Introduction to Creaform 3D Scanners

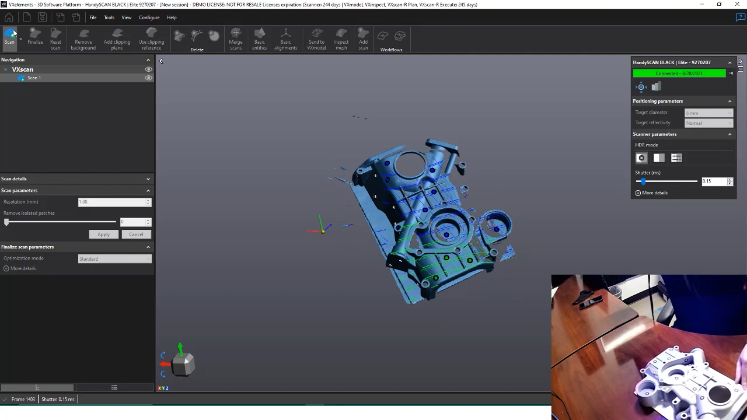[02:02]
Clicking the Scan button activates the currently selected scan, and hitting the Start button on the HandyScan begins capturing data. As long as I have four or five targets in view of the scanner, it will maintain tracking and capturing data.
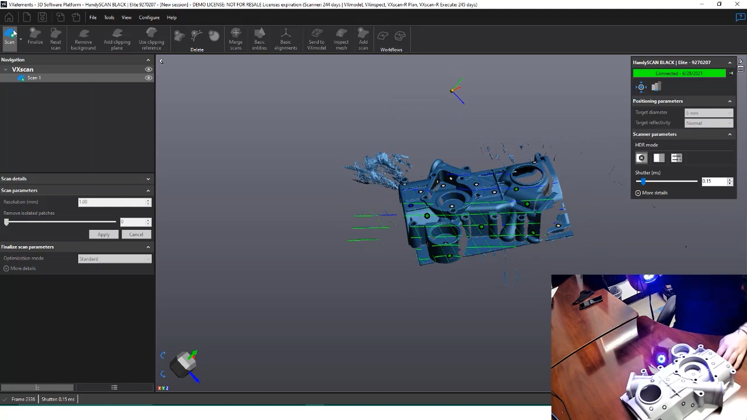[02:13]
I can even rotate the part around and maintain tracking because all the targets are on the part.
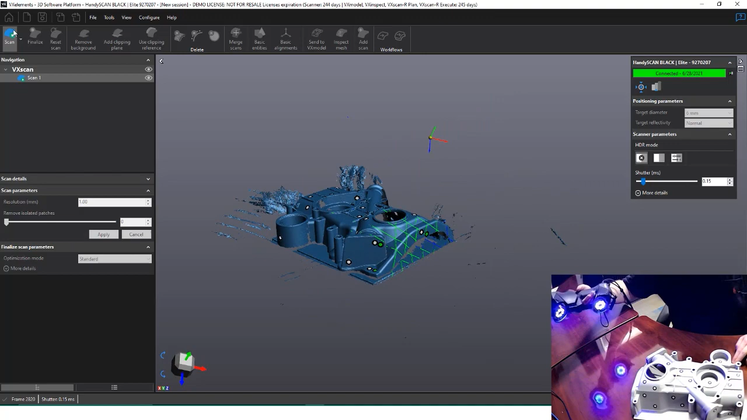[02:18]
It's important to note that if the targets on the part move, we may have trouble maintaining tracking,
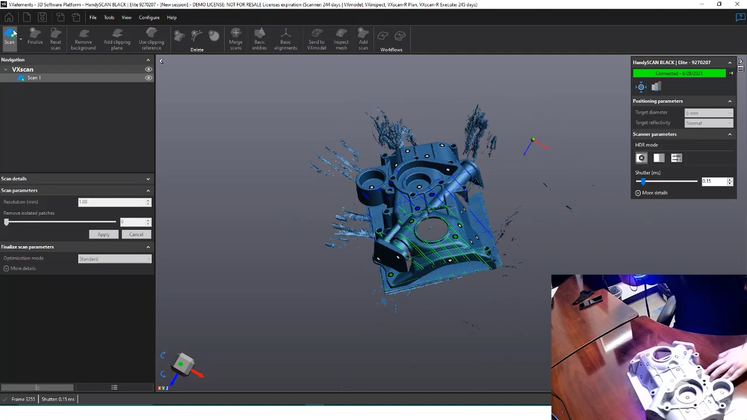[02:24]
since the system is looking for specific locations after seeing a target once. We can always add new targets to the part to help tracking, but it's not recommended to remove any. If we have targets on the table and on the part,
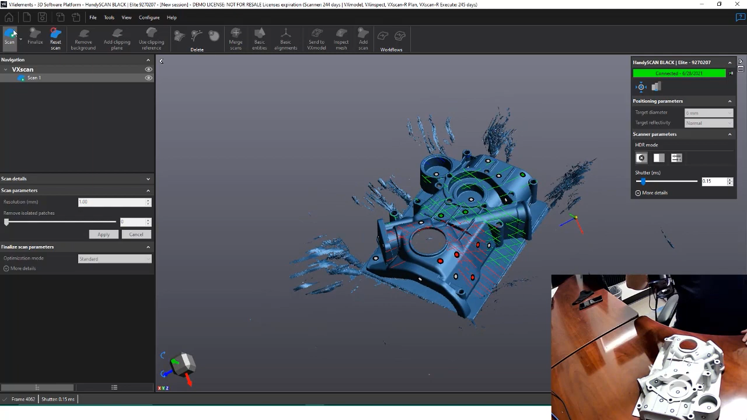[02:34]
we won't be able to rotate the part due to a discrepancy in the target system.
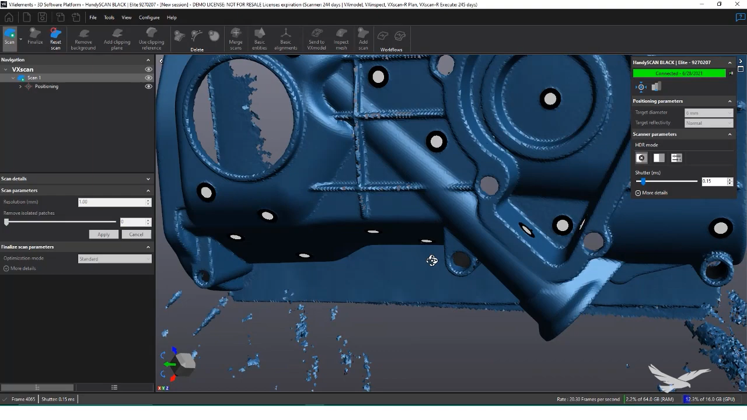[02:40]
The shutter speed slider affects how the camera of the scanner sees the material being scanned. Some materials, such as this white plastic, came in fine at the default settings. But if we increase the slider, we can begin seeing the certain crevices of this part.
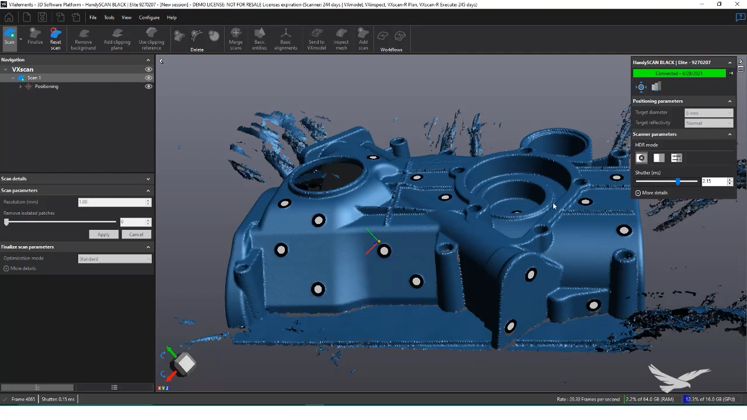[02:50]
Shiny parts tend to be needing a lower shutter speed setting, between maybe 0.5 and 1.5, while matte material can go all the way up to 3 to 4 shutter speed.
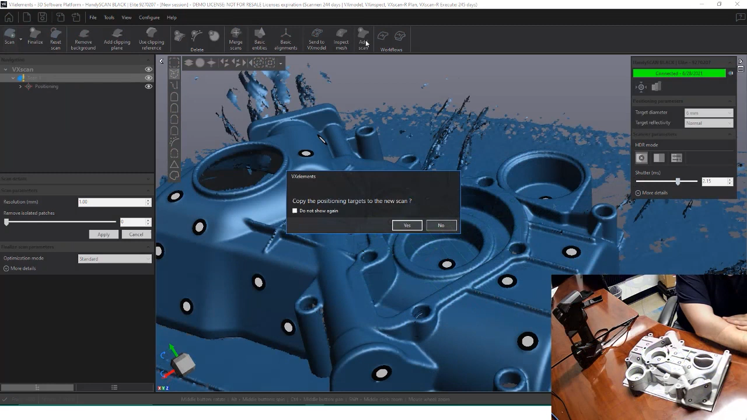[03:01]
Once we finish one scan, we can create a new one by clicking New Scan on the top ribbon. Since we'll be scanning the underside of this part, our previous targets won't carry over, so I'm going to click No on copying the targets.
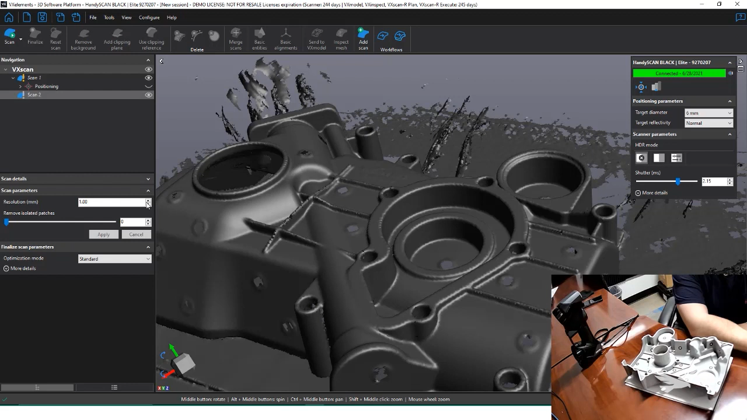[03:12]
I can also adjust the resolution of this scan by using the sliding bar.
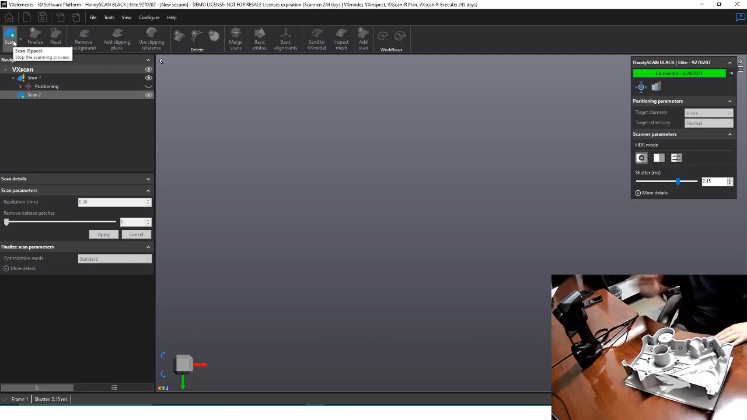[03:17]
Just because I'm changing the resolution now, doesn't mean the previous scan isn't usable. The createform scanners are actually capturing at the highest level of detail at all time.
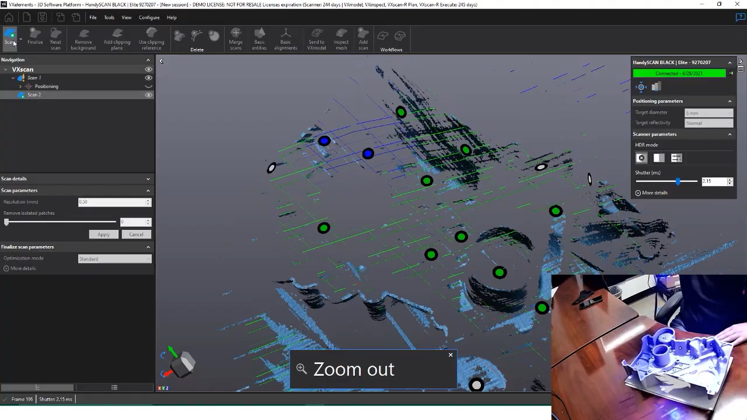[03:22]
It only displays the resolution set on the scan parameter.
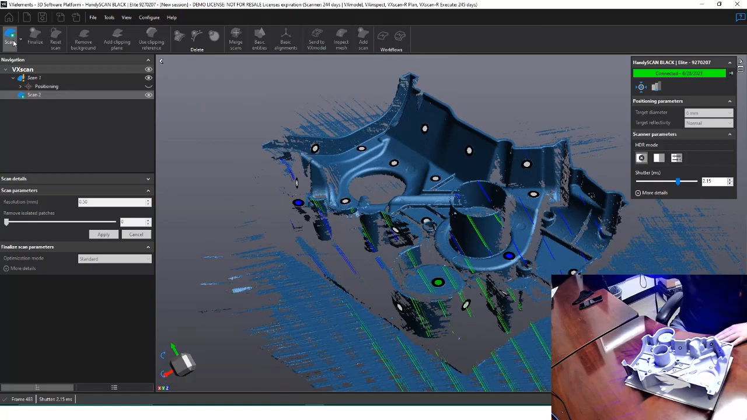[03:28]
Because of this, we can adjust the resolution whenever we want, before or after a scan. So long as enough data is captured, and the scan process, we can change an existing scan from 1mm down to even 0.3mm. I'm going to repeat a lot of the process with this new scan, capturing large swaths of data with the grid pattern, changing the shutter speed as I see fit.
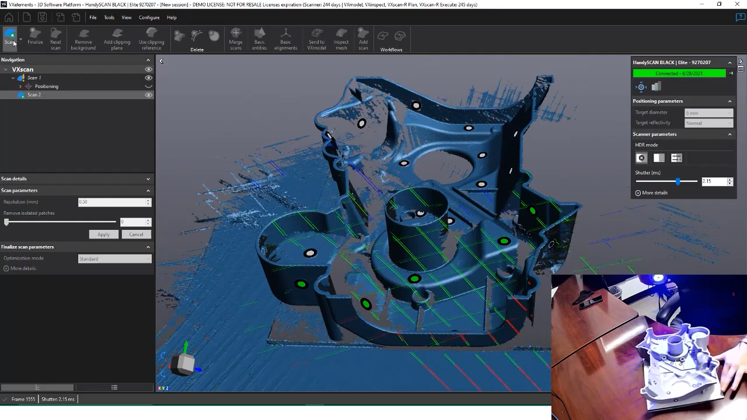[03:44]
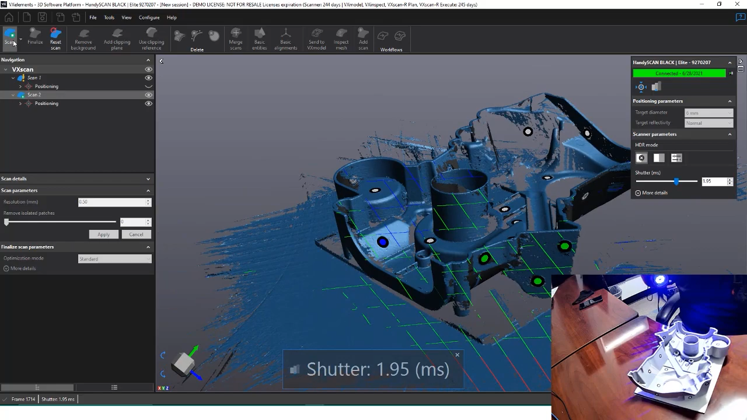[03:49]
We also have the ability to zoom in and adjust the frequency with our control buttons on the scanner itself.
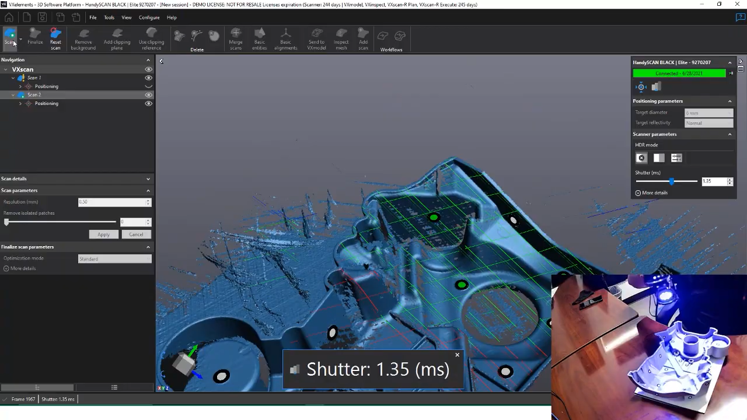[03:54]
Additionally, if we double click the scan button, we can switch between the grid pattern to a single line laser, which significantly helps capturing into crevices and pockets of parts,
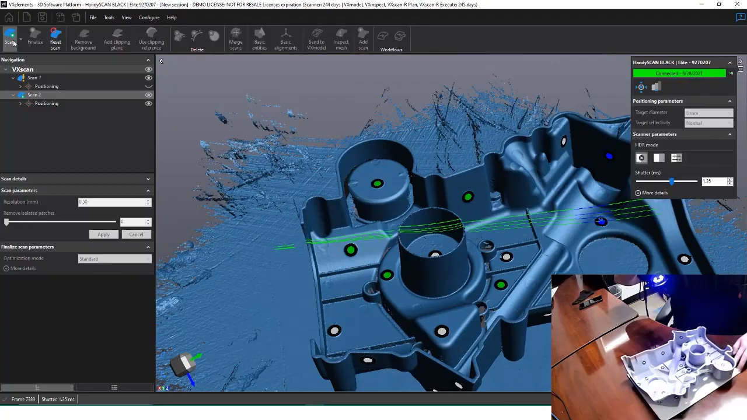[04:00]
due to the change in the cameras being used of capturing. With a top and bottom scan done, I just need a third scan to align everything together.
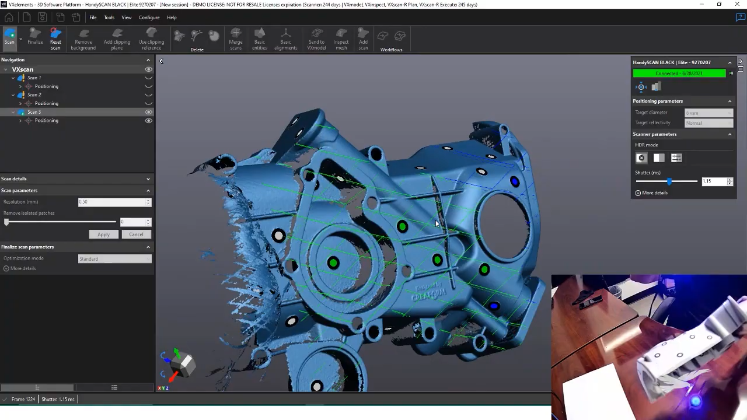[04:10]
Since my part has plenty of stickers around it, I can actually just hold the part in my hand and rotate around.
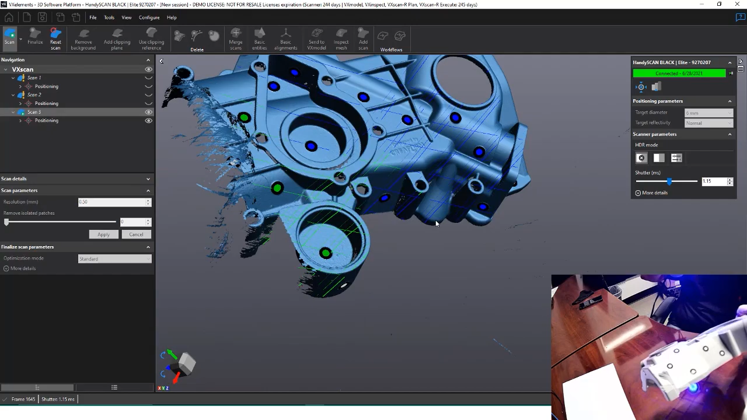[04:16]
This takes a bit of hand-eye coordination, but allows you to quickly capture two sides of a part.
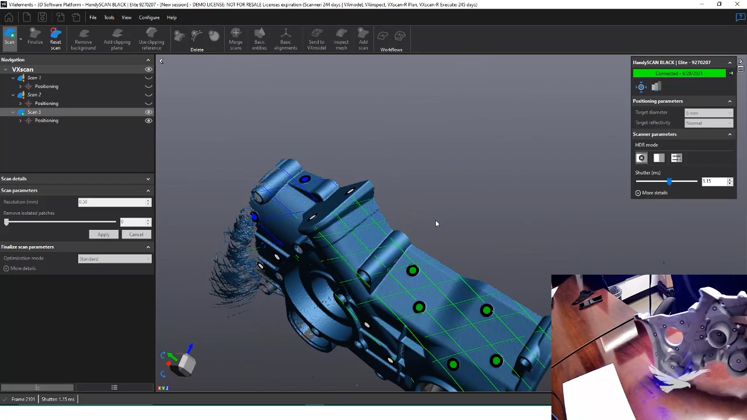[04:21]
I am just slowly rotating around to ensure I capture targets on both sides before I start moving around faster.
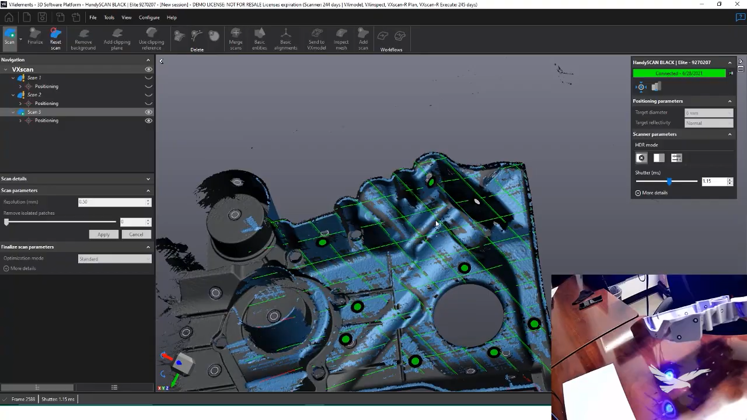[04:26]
To show off how easily we can regain tracking due to the targets,
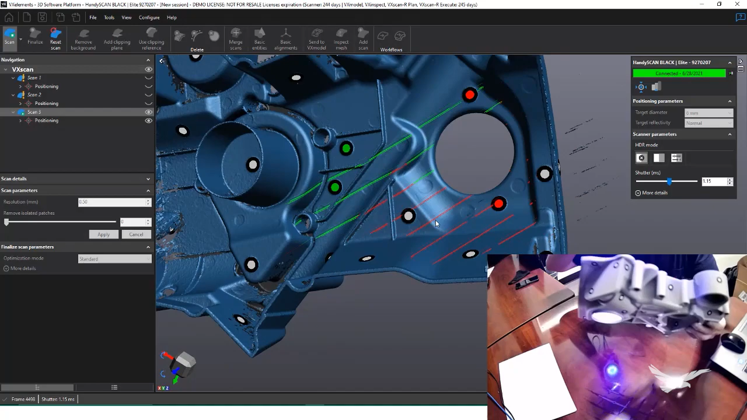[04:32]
I can also take the part away from the scanner, rotate it completely around, and once brought back into view,
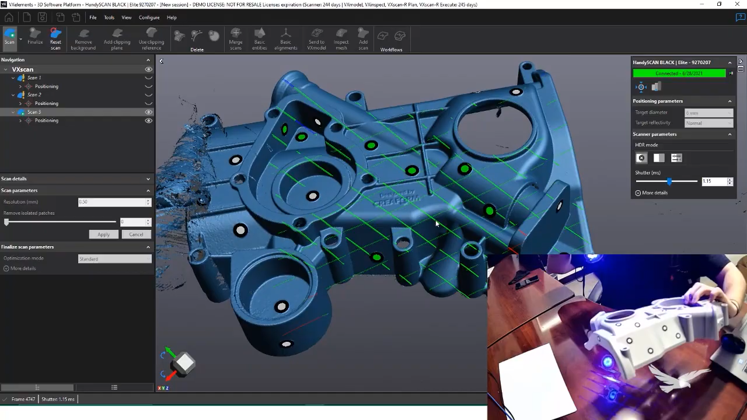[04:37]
the scanner automatically knows what area it's looking at due to the targets.
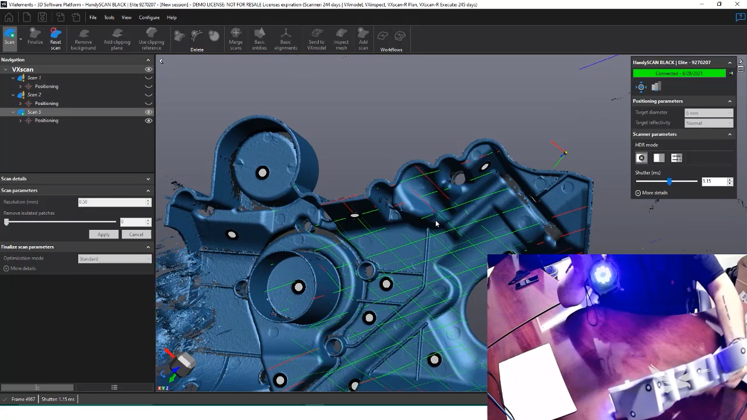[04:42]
With our scans done, we can begin editing and processing the data.
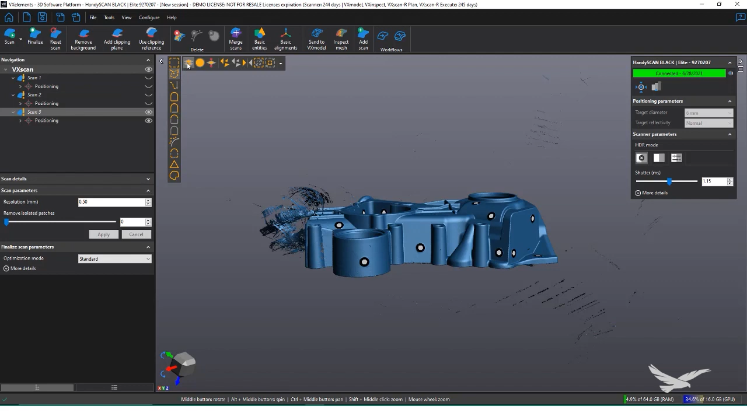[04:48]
The first thing I want to do is remove any excess data not associated to the part.
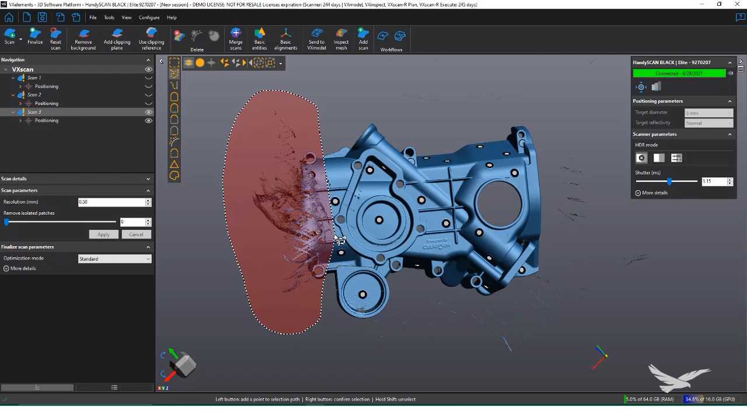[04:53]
On the top left of our workspace, we have a couple of different methods of selecting data. For example, the lasso tool, plus selecting through, can be used to target large areas of data.
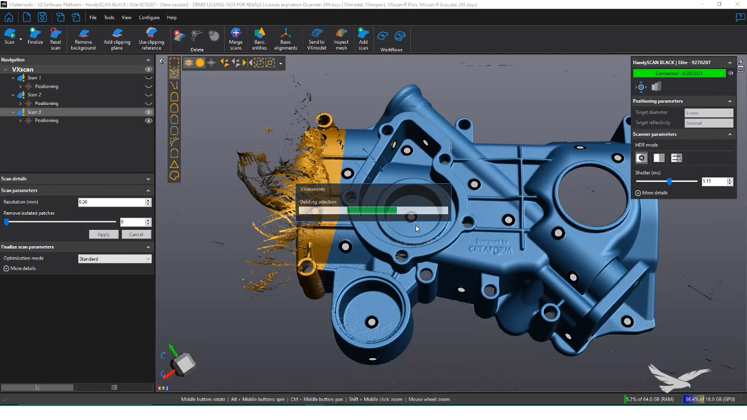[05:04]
If we enable target selection as well, we can add targets within the area to be deleted too.
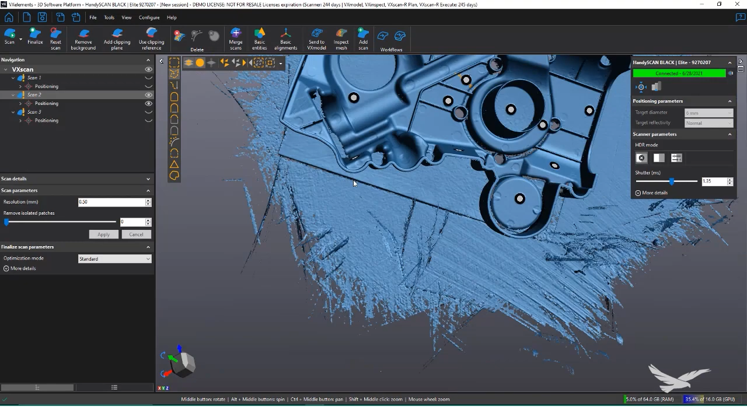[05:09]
For the table, I can use the cutoff plane tool to select a few points and make a cutting plane. Anything below this plane, data or targets, can be deleted.
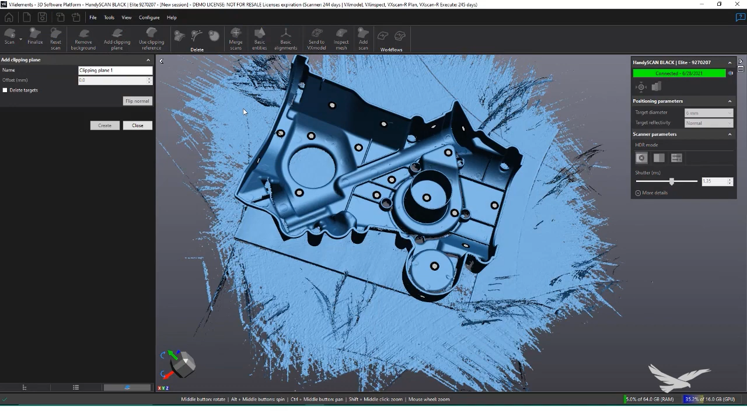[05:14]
Be sure not to select anything you don't want to delete, since it completely removes it from the scan data.
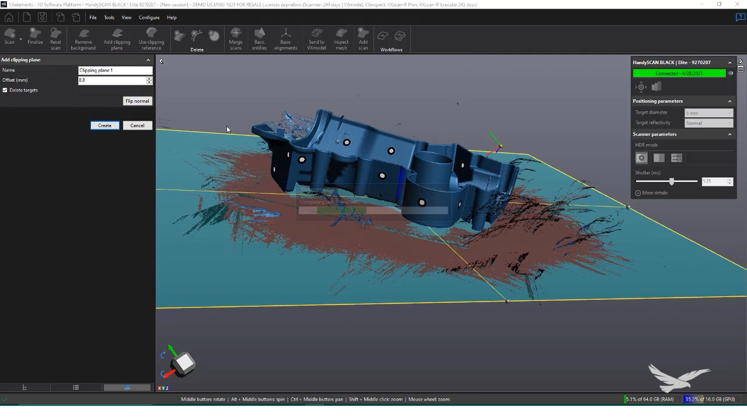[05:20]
Another handy selection method is outlier. This will select all data besides the largest mesh. The slider just what percent will be selected.
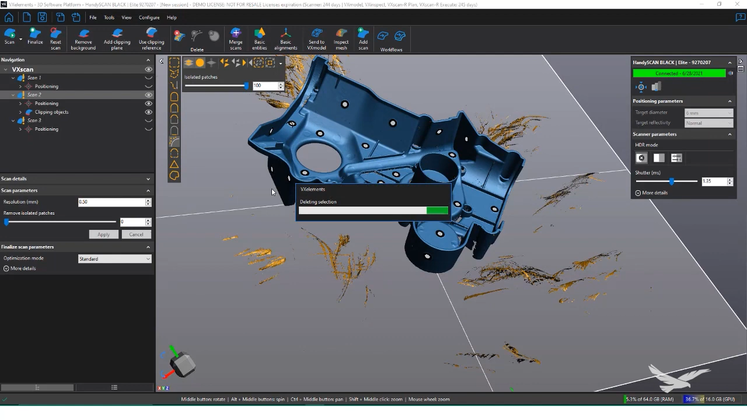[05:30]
There is a tool within the scan parameters to automatically highlight outliers as well, which we can save some time with. Once our data has been cleaned up, we can begin aligning and merging everything together.